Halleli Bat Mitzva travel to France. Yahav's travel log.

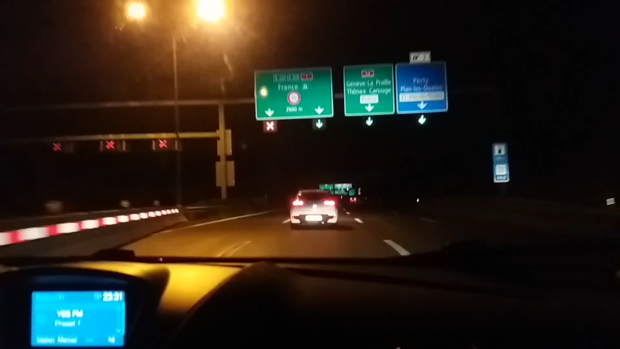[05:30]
2,500 מטר. שזה אומר דקה. שתיים. פיצול ימינה עד 3.7. 2,250 לצרפת. ביי. 2,000 מטרים.
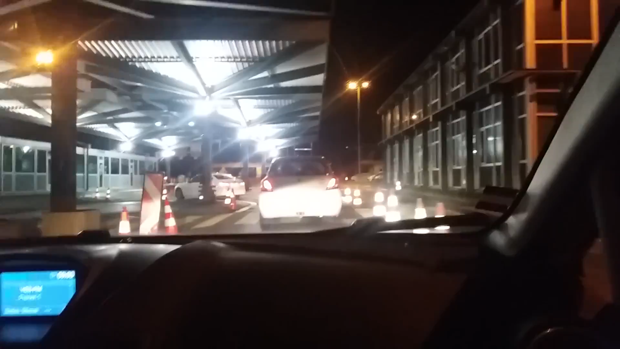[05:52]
עלינו על הדרך הנכונה כנראה. גם עבר לצרפת, לא? מסתבר שזה היה הרגע המעבר לצרפת.
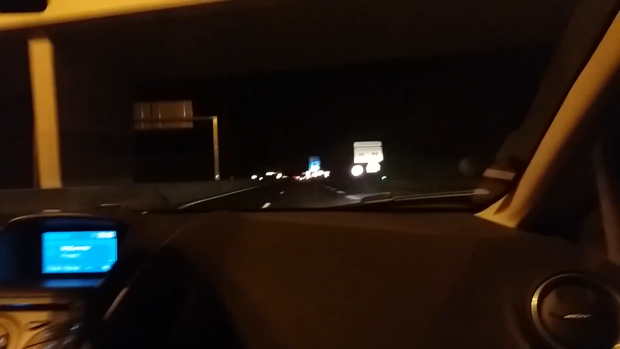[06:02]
בין סוויס לפרנס. בשלט הזה כתוב שמוניקס. קדימה.
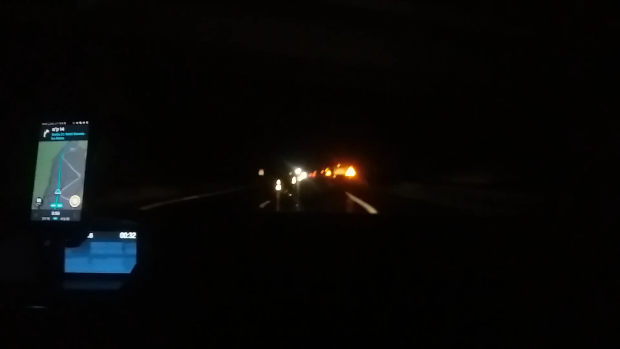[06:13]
כבר טיפה מעריכים את הסוף. נהיה די קר.
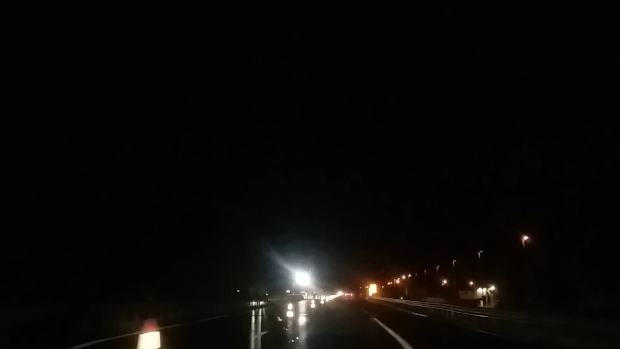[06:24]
מתקרבים לסן ז'רווי, הנוף פה הוא של יער, כאילו זה היער הראשון שאני ראיתי בהמון זמן האחרון, יער.
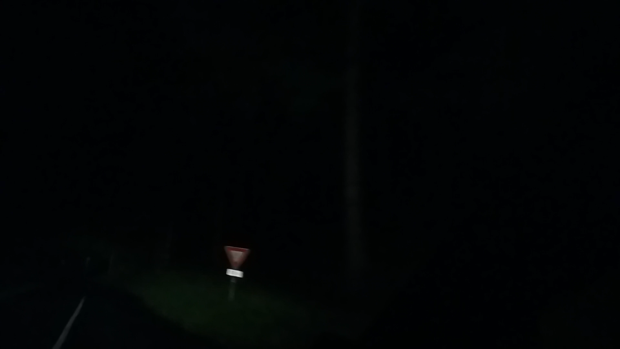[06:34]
כביש מאוד מעניין ונטוש.
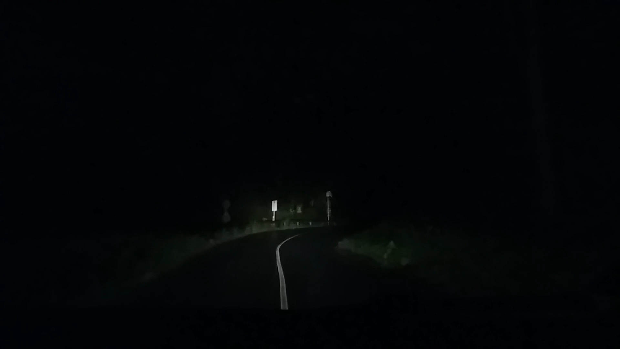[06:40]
פני שמאלה. קחו פה שמאלה. מה אתה אומר? כל פעם אני פספס מה שאתה אומר. אותו ראשון שראינו בא ממול ברבע שעה, חצי שעה האחרונה. לא חצי שעה.